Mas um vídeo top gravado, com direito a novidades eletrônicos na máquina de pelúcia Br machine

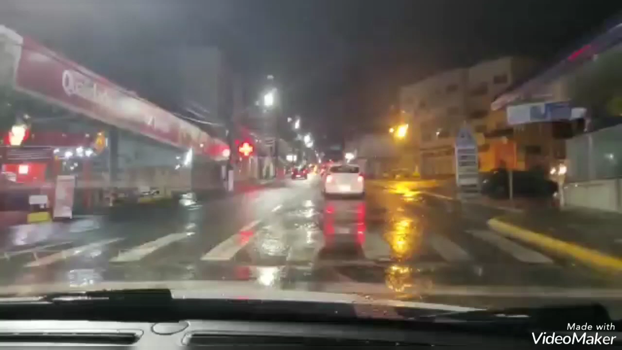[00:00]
Salve, salve galerinha! Estamos voltando pra casa, noite chuvosa, domingão aí, nove e meia da noite.